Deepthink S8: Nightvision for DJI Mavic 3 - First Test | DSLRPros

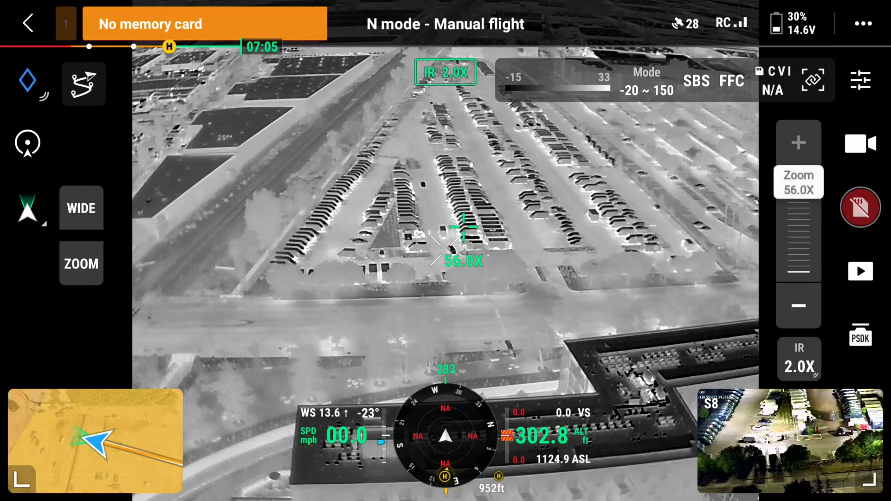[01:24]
But there's certain things we can't do with that thermal camera. We can't read the placards. We can't identify a specific number or read certain things. So if we're able to switch over to our night vision camera,
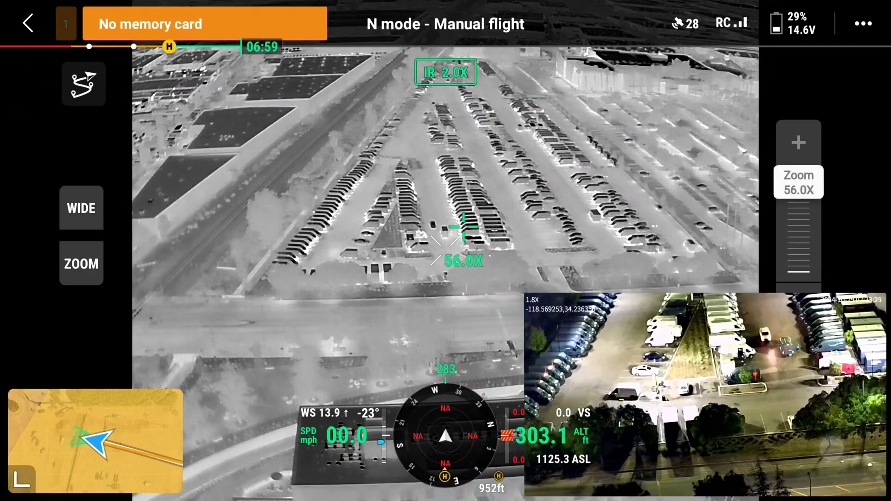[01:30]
again, all those things that we would want to look for that would help us with that information, we're going to be able to get with that night vision camera.